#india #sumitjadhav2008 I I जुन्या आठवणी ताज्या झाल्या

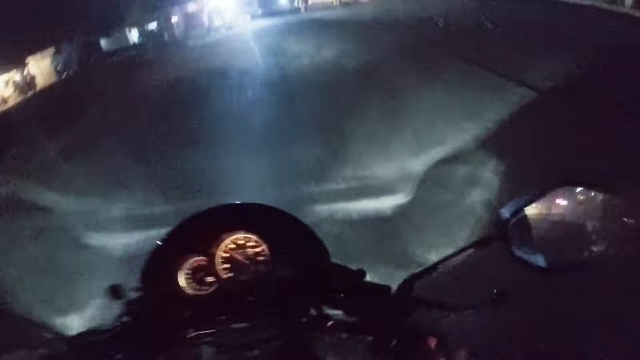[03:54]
अयो बब बब बब खड्ड्यात गेली असती गाडी.
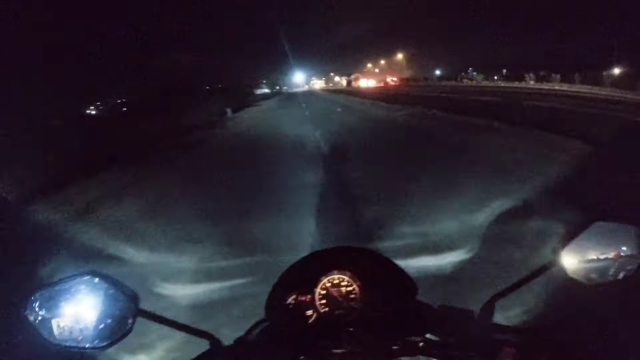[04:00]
जरा थोडेसे खायला वडापाव पण घेतलं खायला, त्यामुळे आता जरा म्हणतो पाटकीने जावा बघा. गाडी यार रस्ते ट्रॅफिक भरपूर रे, भरपूर ट्रॅफिक.
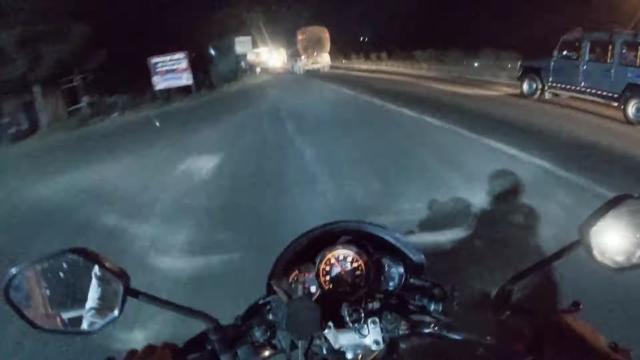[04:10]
ओ बाबो ऑइलचा टँक नाही, डांबराचा टँक त्यात पण डांबर हे गो की डांबर जर आलं बघा ठेवून
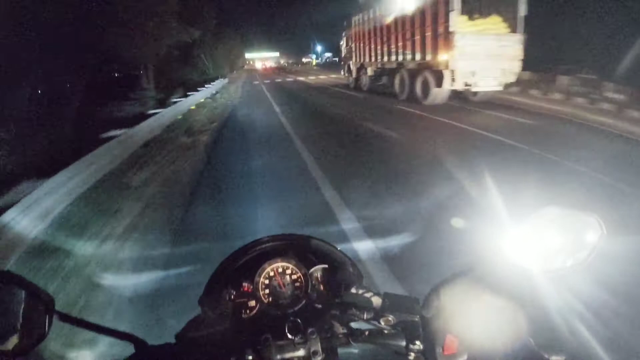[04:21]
बघा दिसतो गोल होत होतो डांबर सांगत होतो बोलते नाही सांगत होत.
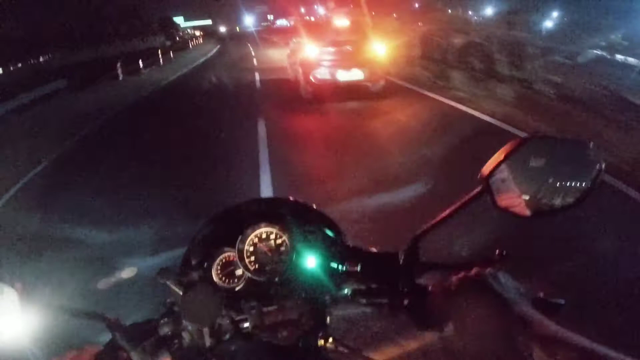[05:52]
राइट तरफ जाना है और ये गाड़ी वाले भाई साहब भी जा रहे हैं तो हम इनसे आगे जाएंगे क्योंकि हमें आगे कोई रास्ता नहीं मिलना। रास्ता है यार ऐसा क्यों बोलता यार तू गाड़ी नहीं थी अपोजिट साइड पर चलते है